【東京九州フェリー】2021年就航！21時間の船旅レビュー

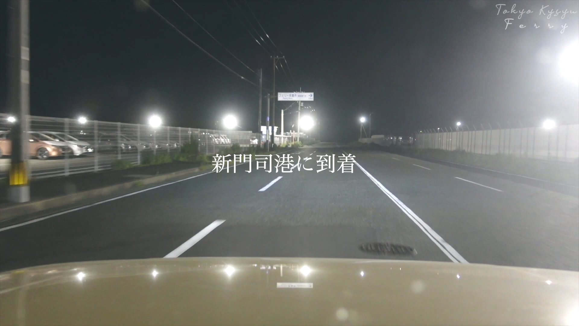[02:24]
フェリー発着所。横須賀行き。ここだ。あれかなぁ。スズランあれだ。